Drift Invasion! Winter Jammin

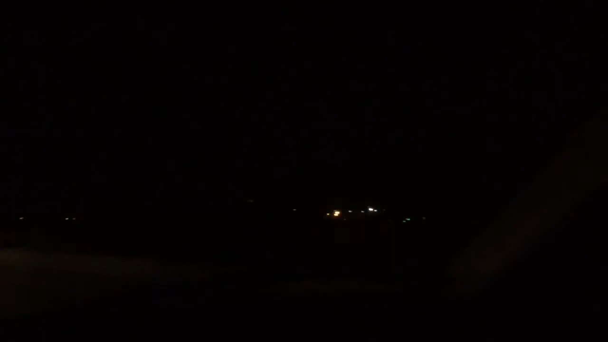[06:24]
in it's literally too dope when everything that's entering the track race
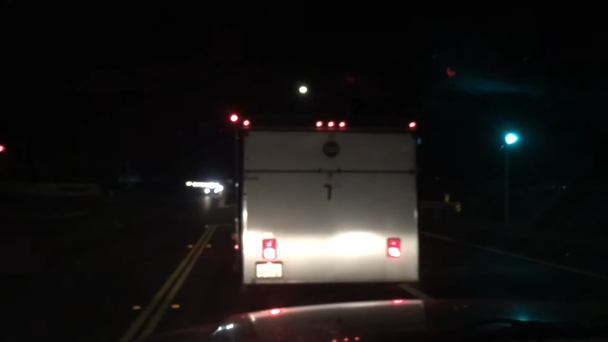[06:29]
car there mine right there another truck behind me all these damn race cars
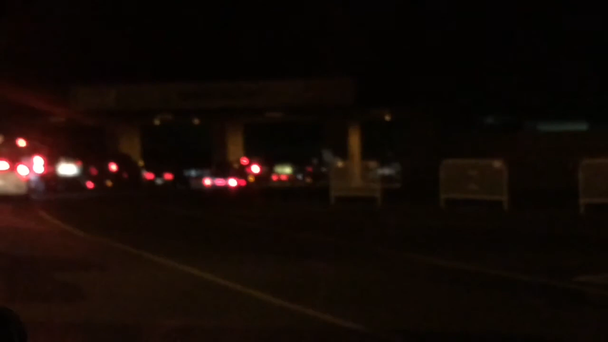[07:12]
jeez look at all of these cars this is uh this is pretty exciting thank you thank you you're to me